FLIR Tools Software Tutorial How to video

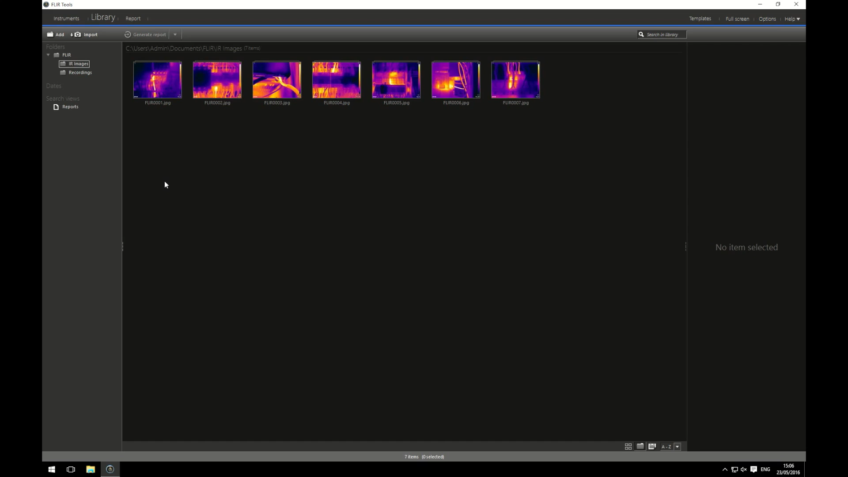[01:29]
I selected an option to keep them on the camera as well as save them onto the computer. This way, if there's any problems with saving them onto the computer, I still have them saved on my memory card in my camera. Also, it means I can view them back on my camera anytime I need to. From here, double clicking on one of my images will bring a bit up larger. Here, I have lots of options to edit my image. On the left-hand side, I have some image control settings. I have some measurement control settings. I have some settings where it allow me to change how the image looks and I have some information that was recorded when I recorded the image on my camera. The name and the date and time it was recorded.
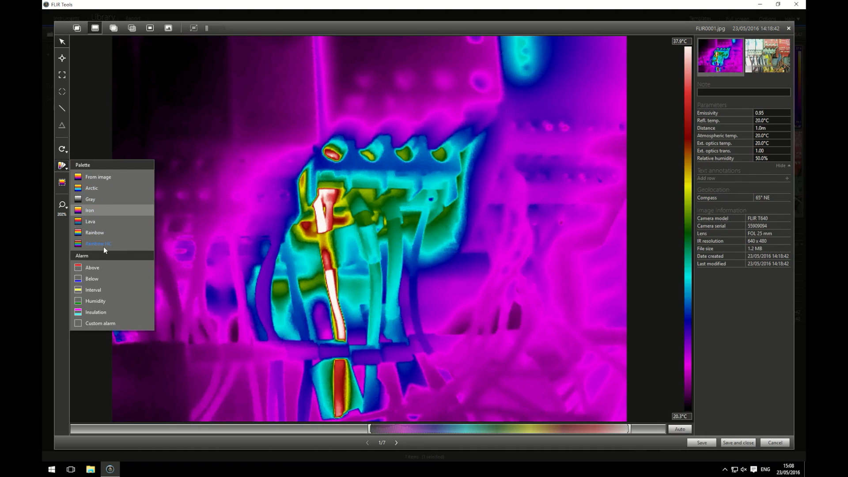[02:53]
I can change how the image looks by changing the colour palette. I'm going to stick with iron as this is what we use for electrical equipment but if you wanted to you could use something like rainbow or rainbow high contrast if you're looking at building but I'm going to stick to iron like I said. You also have different ways to view the image. You can use thermal MSX which overlays the visual image's main characteristics over the IR image. You can change the way this looks by dragging the slider at the top.
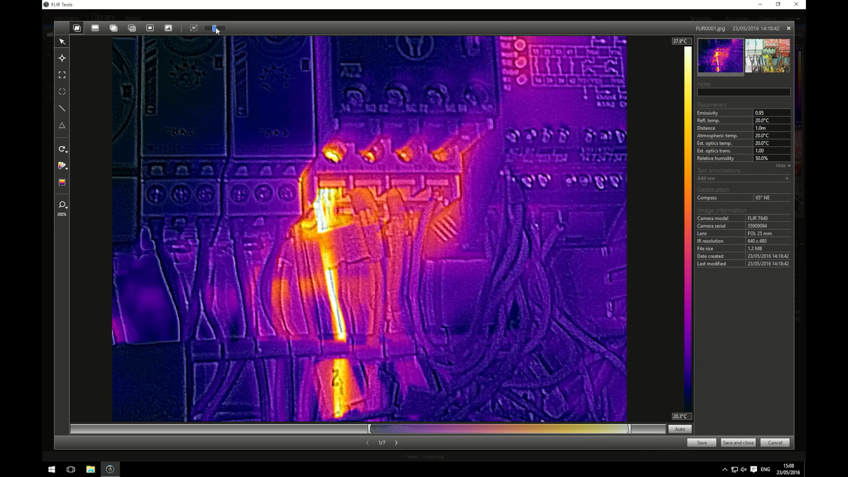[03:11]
You can really saturate the image with lots of information from the visual or block it out almost completely. Somewhere in the middle is generally a nice happy medium. You have thermal only which is just the raw thermal image. There's nothing, none of the visual overlaying it at all. You have thermal fusion which Fleur kind of do their own thing and they overlay some of the thermal image with the visual.
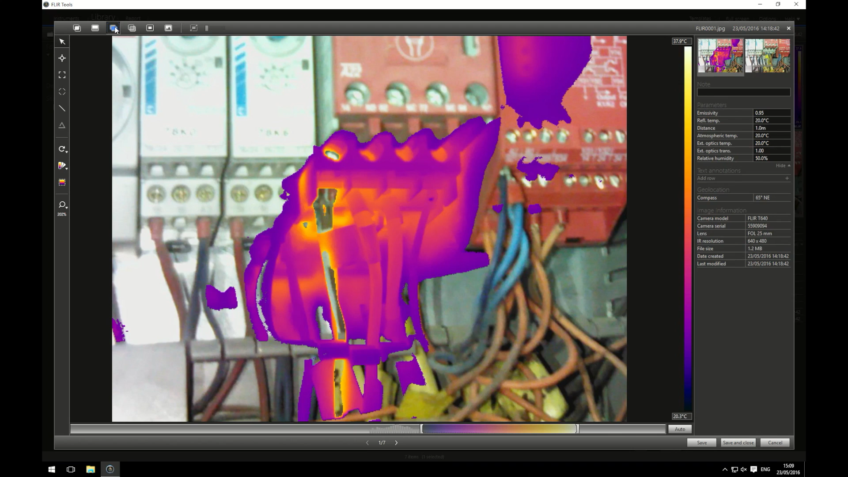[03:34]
You have thermal blending which is a little bit like thermal MSX but you overlaying the IR image over the visual instead of the visual over the thermal. You have picture in picture and you can edit this by clicking this button here. You can move your picture in picture around to what you're interested in and you can change the size of your box.
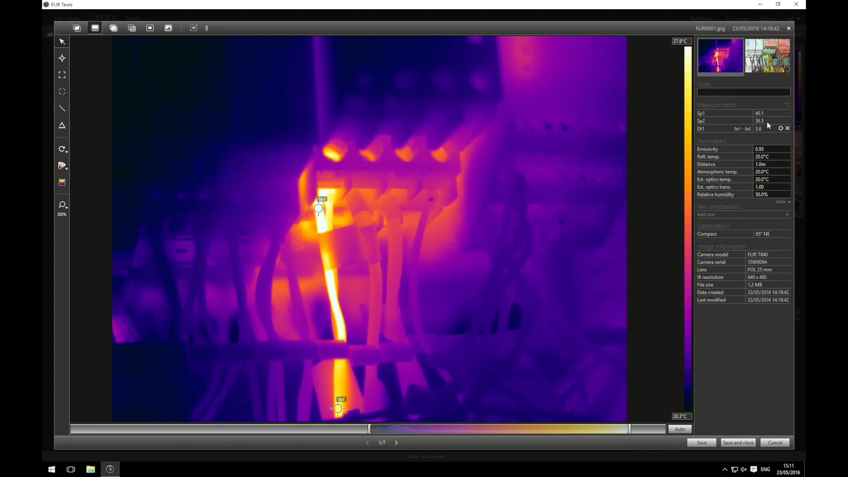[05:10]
So I can see at spot one it's 40.1 degrees Celsius and at spot two it's 36.5 degrees Celsius and there's a difference of 3.6 degrees. This will do for this image for me. I can now save this and move on to the next one. I'm going to go ahead and edit all my images for my report.
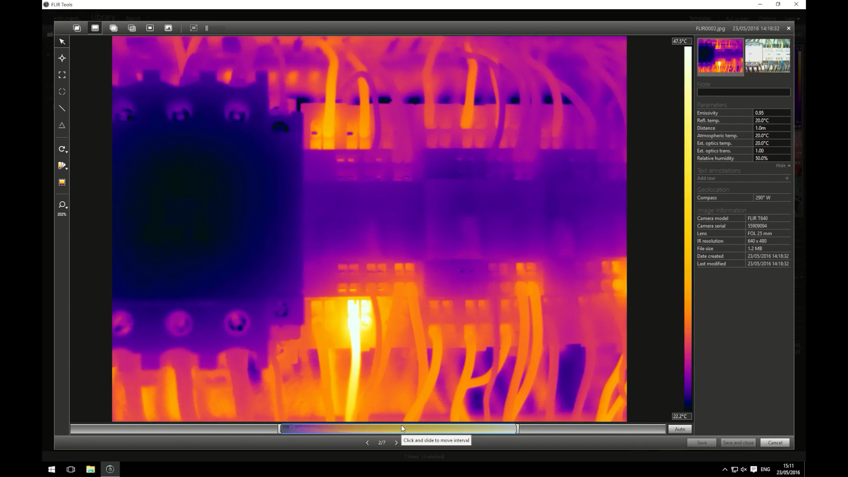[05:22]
I'll come back to you when I've done this. This is my last image to add measurement settings to. I want to show you the area box function as there's a few more options of it. I'm interested in this L1 phase. I'm going to place my area box over it and what I want to know is my maximum temperature. As you can see straight away you have a little red arrow and a little blue arrow or triangle. This is your maximum temperature and your minimum temperature and these little markers highlight them.